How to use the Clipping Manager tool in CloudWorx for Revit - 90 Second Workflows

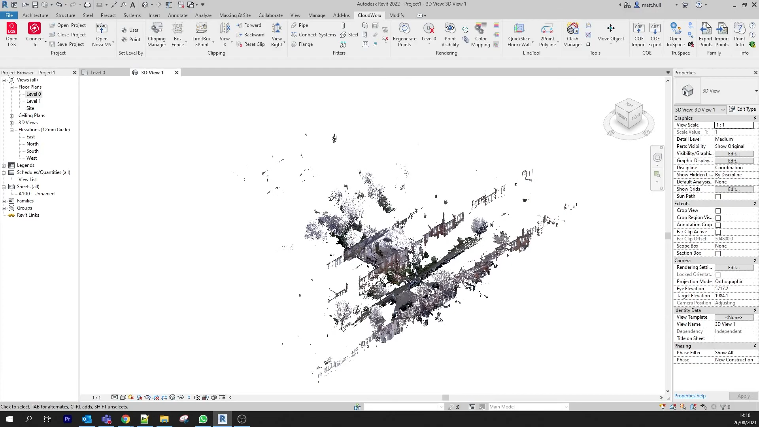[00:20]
Once we have our project open, we're going to navigate to our Clipping Manager tool. From here, a dialog box will appear showing the different clips that we've created within our project. We're going to look at the simple box fence tool. We can select this by using the box fence, but we also have polygonal or circular fence that we can select. I can select the box and simply click and hold and drag around the area that I want to keep.
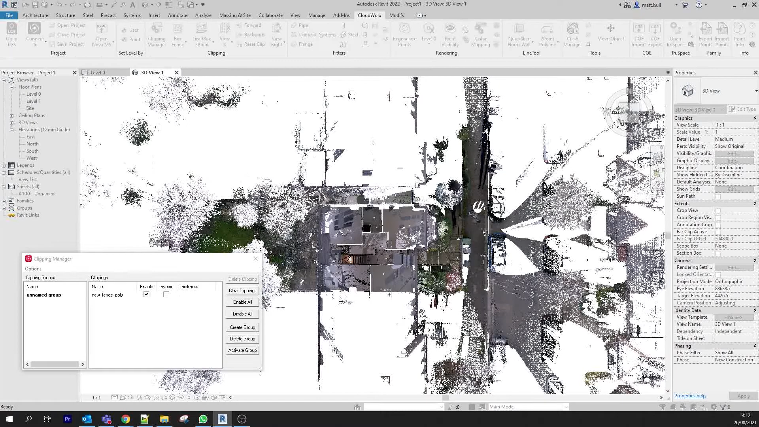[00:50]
You'll see the point cloud has been kept around the area that I selected and turned off for the area around it. In my Clipping Manager, I can see a new clip created and from here, I can create a Clipping Group and I can also rename my group. I can also rename my clip so I know what it is. I can enable it or disable it and I can also invert the clip so I can see the opposite.
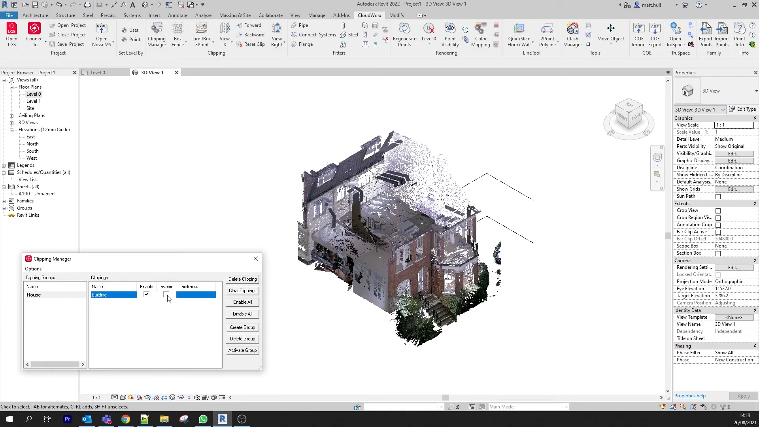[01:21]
I can create multiple clips and save them within my CloudWorks project file. For example, clipping off the ground floor, leaving me with clean data that I can start to use the fitter tools on.